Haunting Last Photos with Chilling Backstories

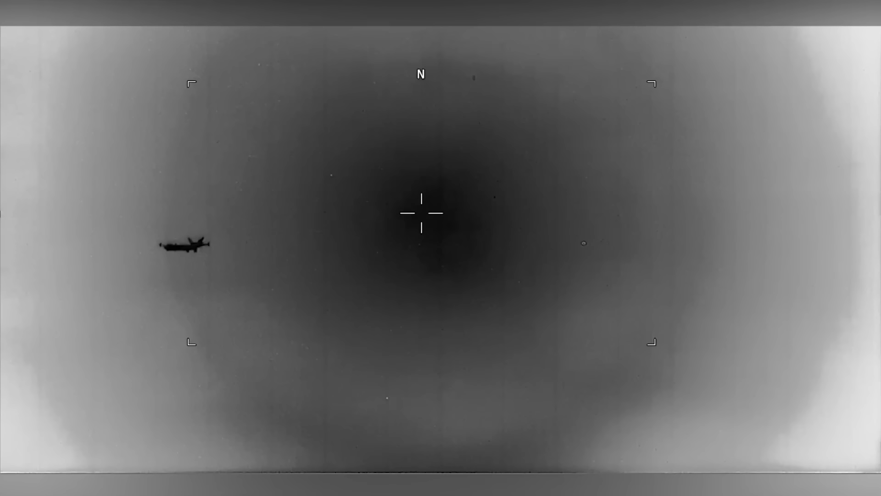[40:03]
Not only this, but as the object whizzed through the field of view of the camera lens,